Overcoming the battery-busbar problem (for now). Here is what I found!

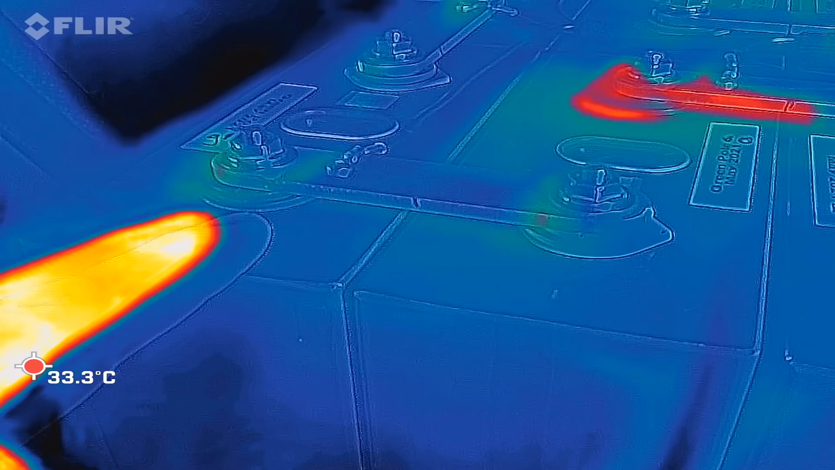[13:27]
It is totally blue here in the video. If you go a bit closer and
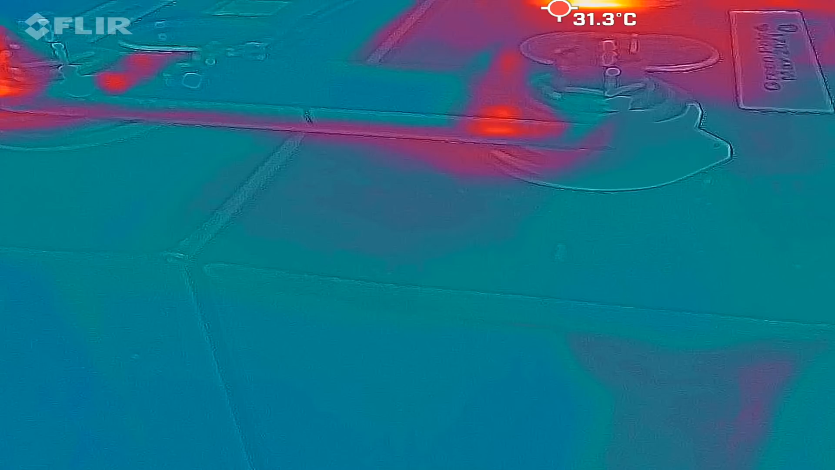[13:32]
can have only these two terminals here on the picture.
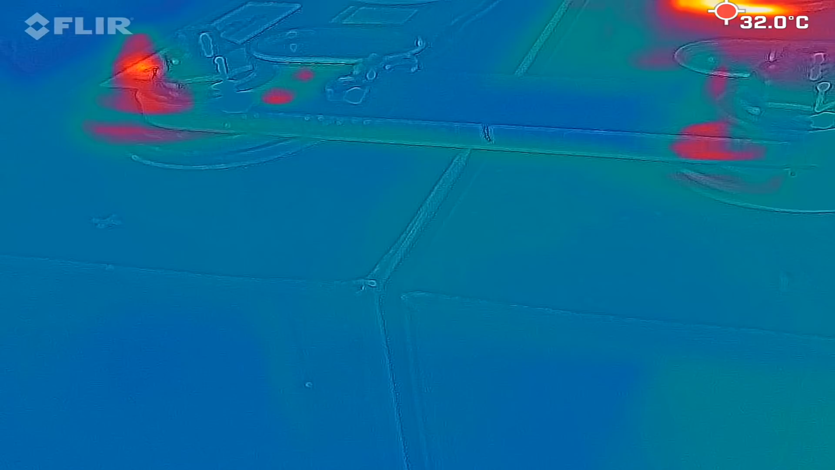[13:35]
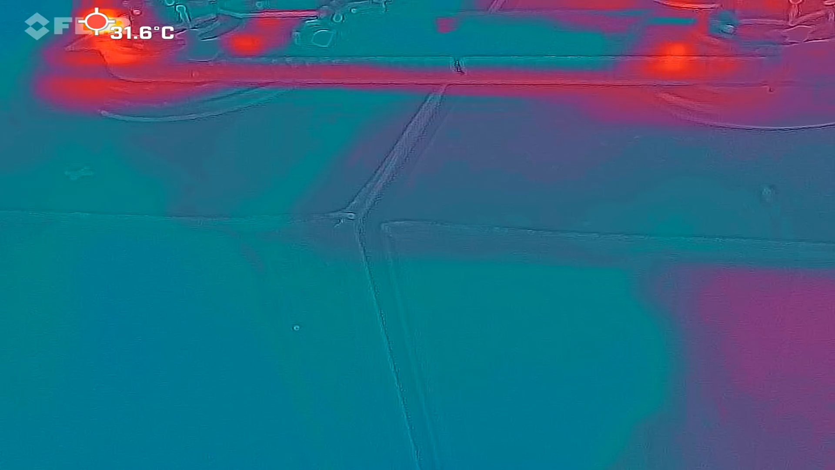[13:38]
On screen: spot 31.6°C
You can see we've got a temperature of about 31 degrees here at the terminal directly.
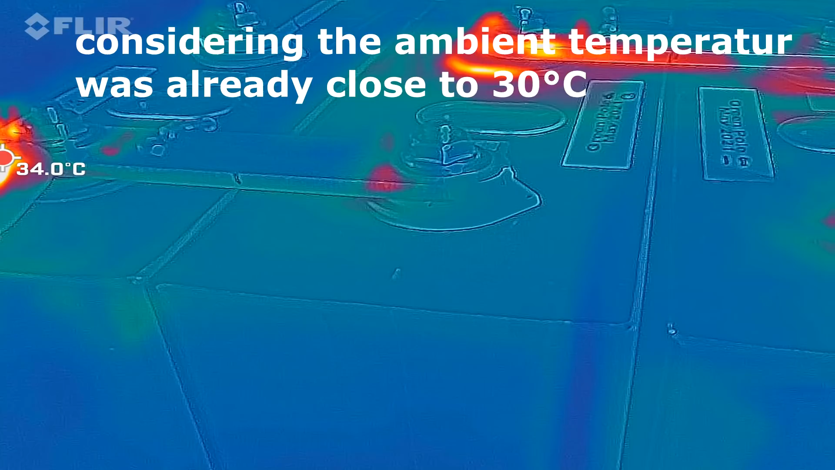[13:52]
On screen: spot 34.0°C
So 31 degrees on a cold bus bar connection.
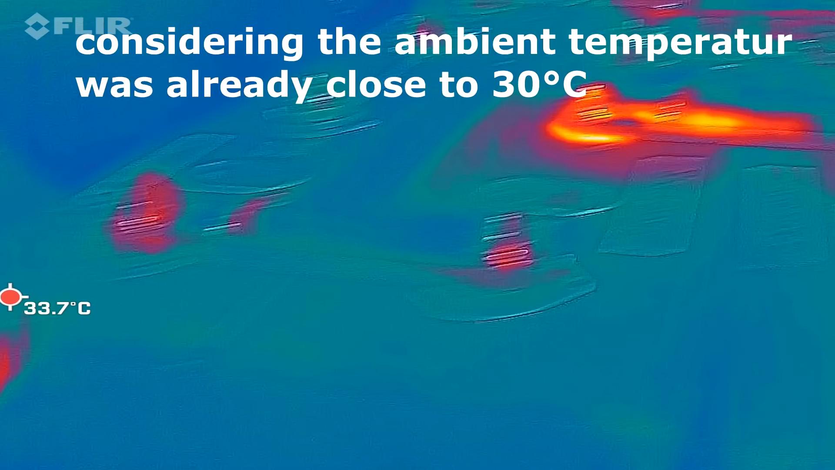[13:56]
On screen: spot 33.7°C
And we have 32 degrees here. So it's not overly critical.
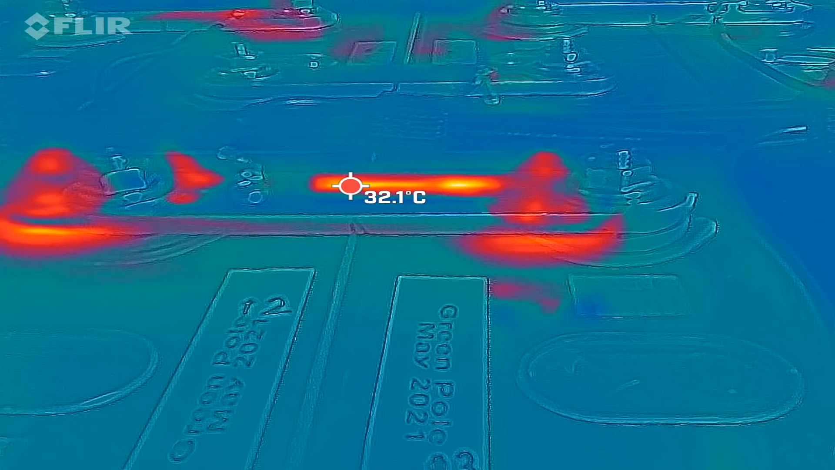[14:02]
On screen: spot 32.1°C
Yeah, this is the reflection it measures now on top of the bus bar because it's reflecting.
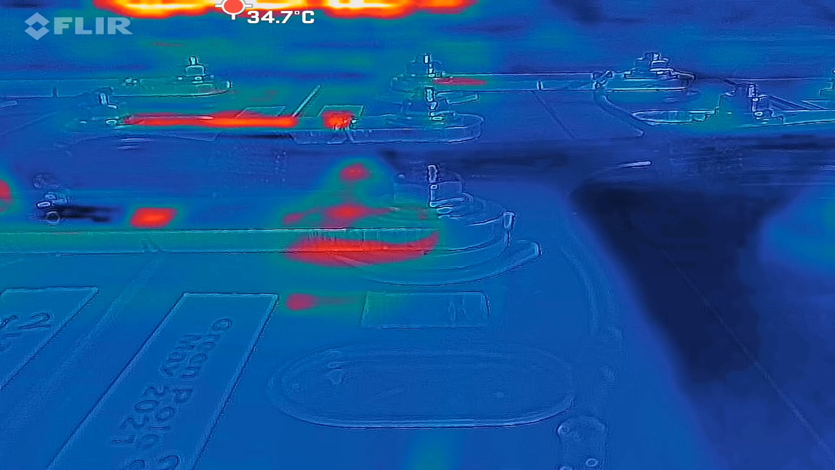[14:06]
There, that's my belly reflecting.
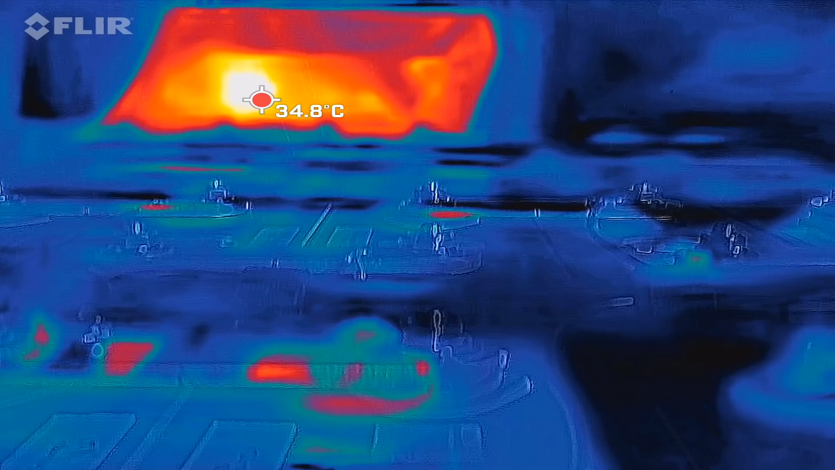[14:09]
On screen: spot 34.8°C
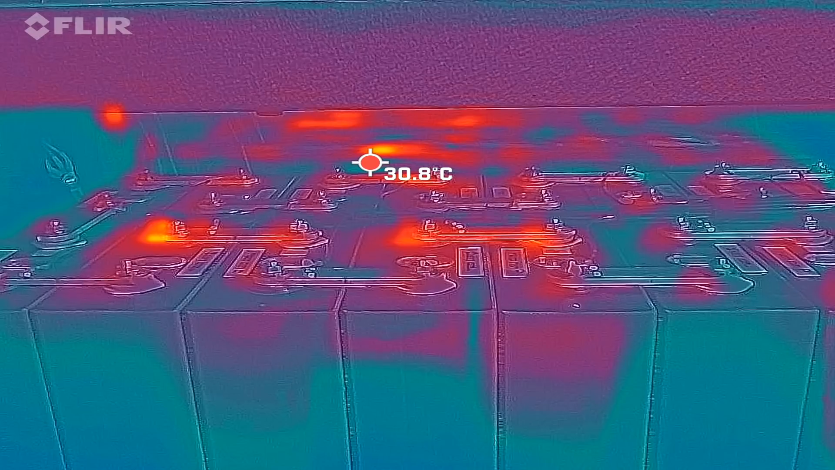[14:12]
On screen: spot 30.8°C
It looks dramatic here on the picture.
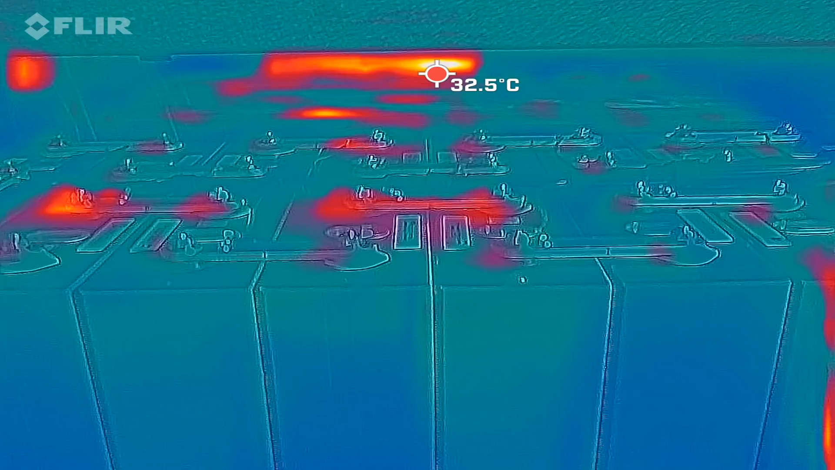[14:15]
On screen: spot 32.5°C
Yeah, there it is. There it is. That's the whole battery.
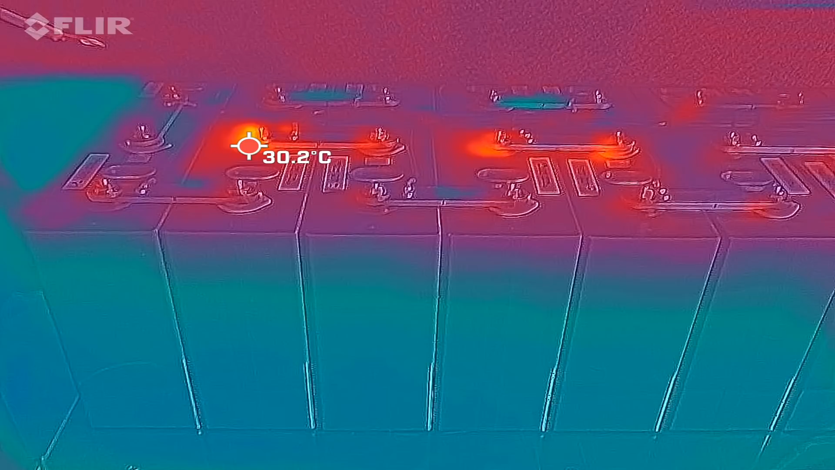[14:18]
On screen: spot 30.2°C
And 30 degrees is this terminal. That's the hottest spot on top of the battery now.
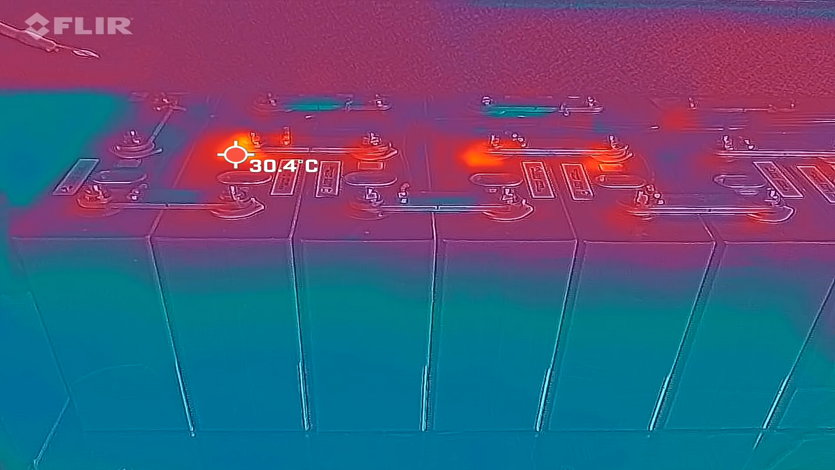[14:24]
On screen: spot 30.4°C
I think it is totally fine, but I will work it again.